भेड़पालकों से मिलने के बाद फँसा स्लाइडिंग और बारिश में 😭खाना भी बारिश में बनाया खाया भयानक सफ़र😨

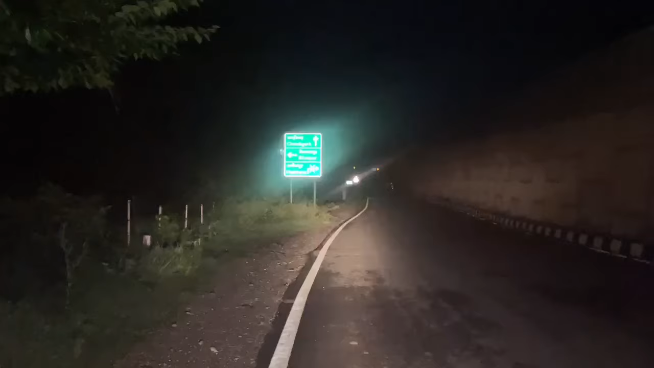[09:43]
दोस्तों रात रात को यह चीव कर दी आप देख सकते होई यह में फाइव मिल फोर वाइव फोर लाइन मिल यह में जो हाइवे